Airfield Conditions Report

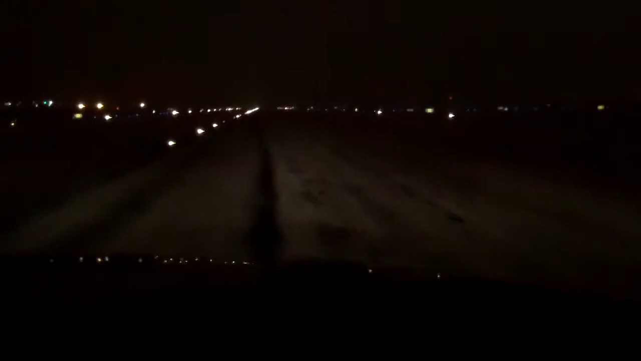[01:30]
See a lot of yellow lights out on the field Oh, we had a, we were having a issue 18C Okay